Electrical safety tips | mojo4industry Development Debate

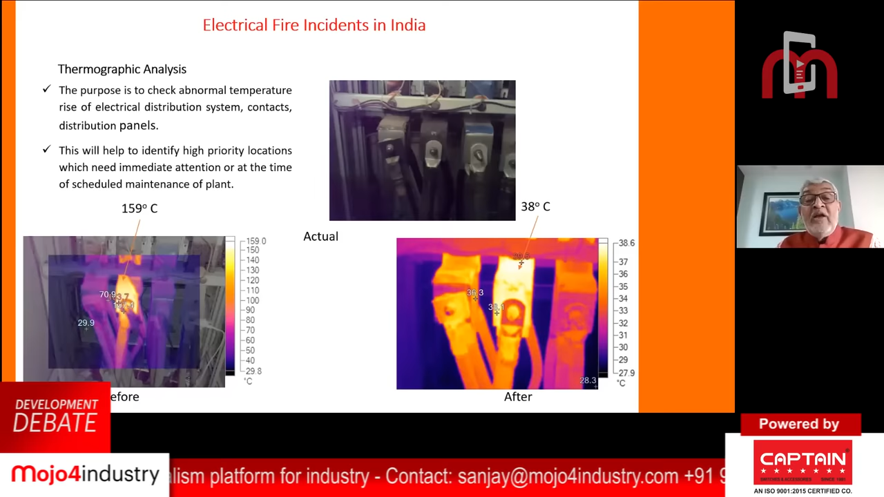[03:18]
could see 159 degree temperature on the terminals they were loose and we just tightened it and you can see here from 159 the temperature came down 38 so thermographic analysis is fantastic tool we normally recommend that even hotels or hospitals
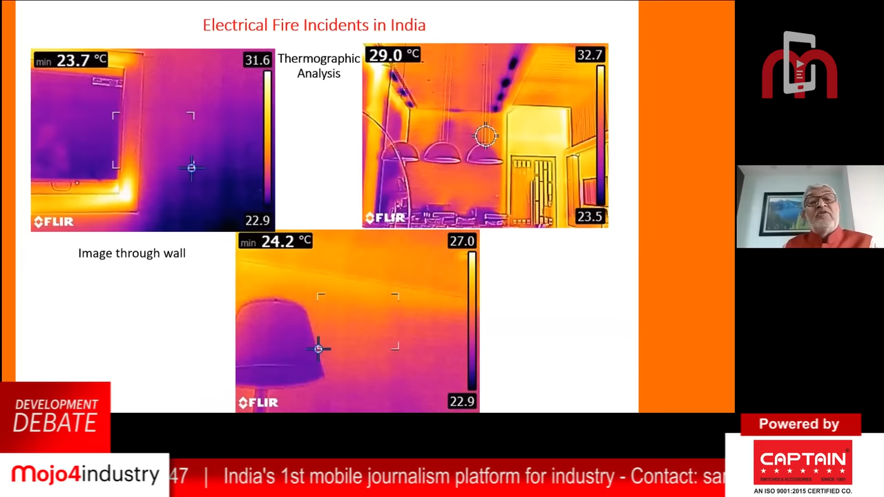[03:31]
the walls should be thermographically analyzed if the cables during the interior have
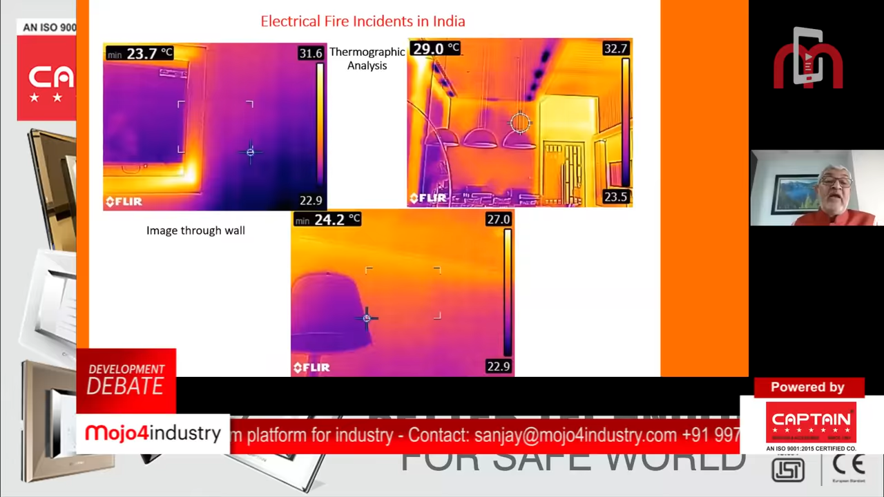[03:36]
got damaged and we know how the many times unplanned interior happens so this
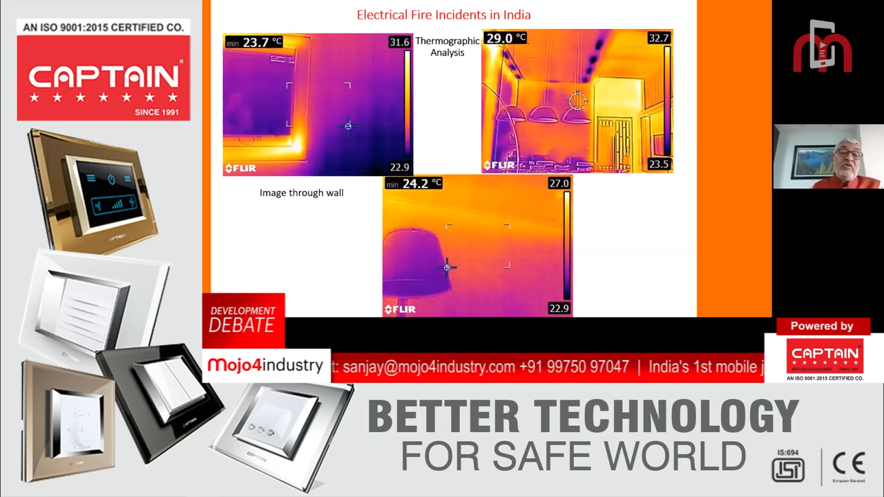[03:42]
is something which can give you insight of the walls uh and the cables uh cables can really be indicated if they were uh doing this so whether it is a improper